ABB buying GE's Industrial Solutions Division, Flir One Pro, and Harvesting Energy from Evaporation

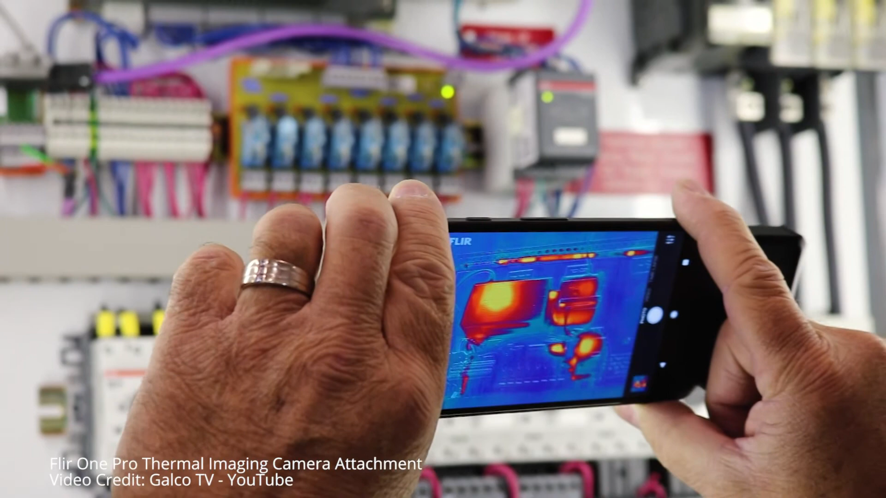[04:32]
It can assist you in locating heat differences that can be indicators of missing,
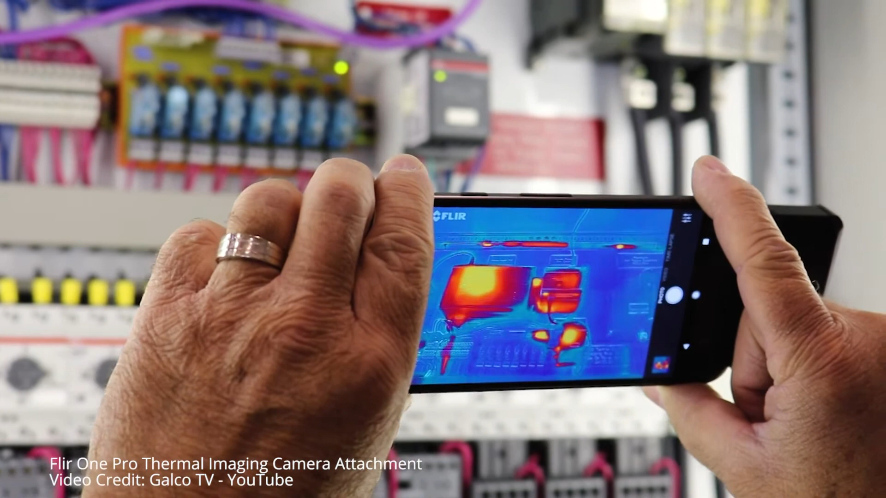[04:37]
damaged or inadequate insulation, building envelope air leaks and moisture intrusion or damage.
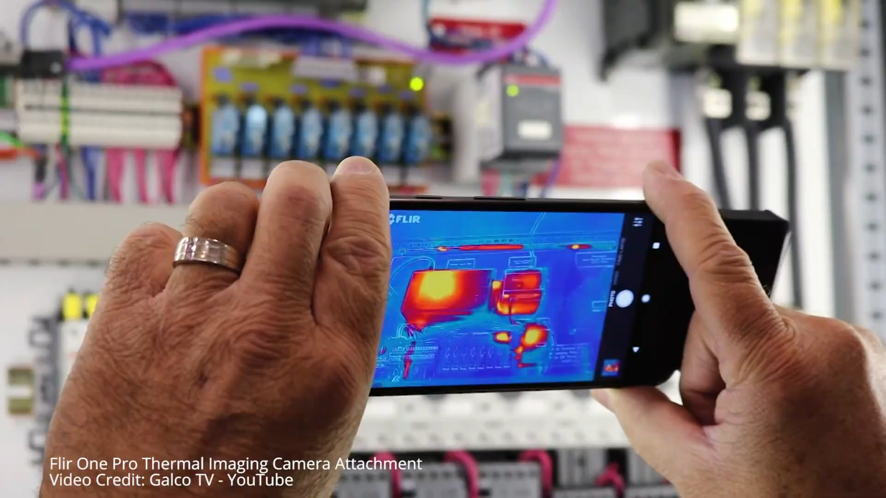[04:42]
It is also useful for finding sources of energy loss, destructive water damage and structural issues.